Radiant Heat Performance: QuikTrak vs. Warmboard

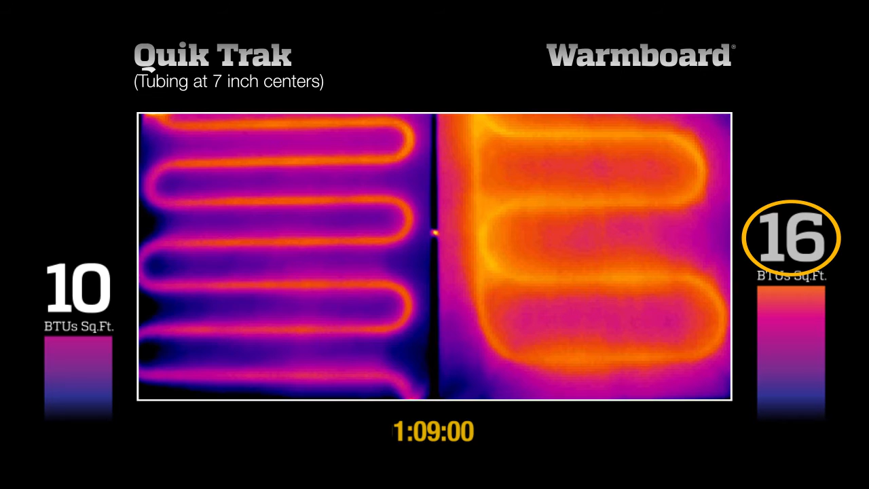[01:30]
After an hour and 9 minutes, QuickTrack reaches the 10 BTU output, although surface temperatures are quite uneven. In that same amount of time, WarmBoard is delivering 16 BTUs with more even heat. At the end of the test, QuickTrack's surface temperatures varied by almost 5 degrees,